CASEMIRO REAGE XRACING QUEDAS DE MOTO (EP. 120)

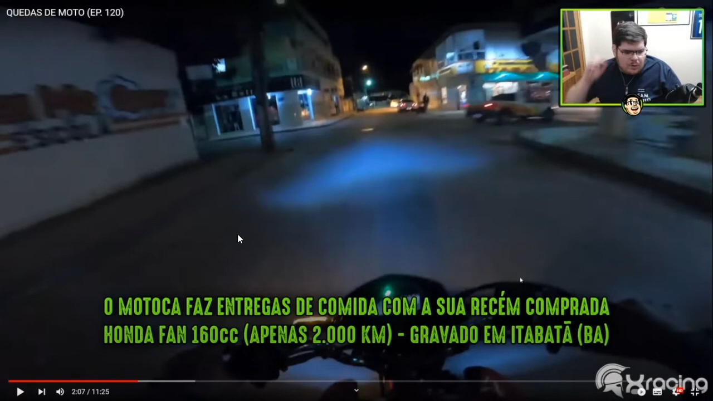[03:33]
O motoca faz entrega de comida com sua recém-comprada Honda Fan 160 cilindradas, apenas 2 mil quilômetros rodados, gravado em Itabatã, Bahia.
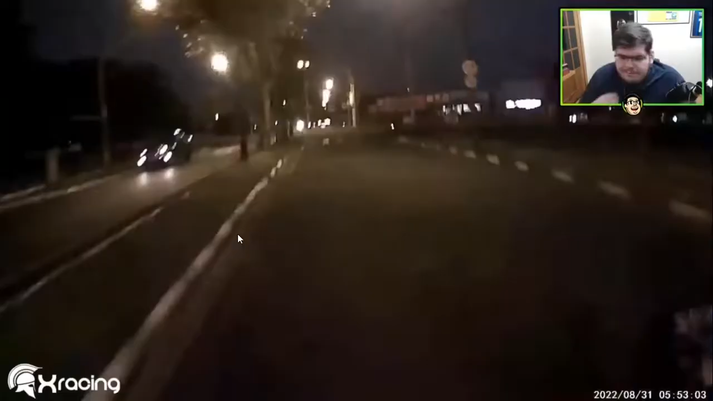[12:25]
É complicado, né, irmão? Porra, o maluco freou pra salvar a vida da mulher. Imagina, olha a merda, cara.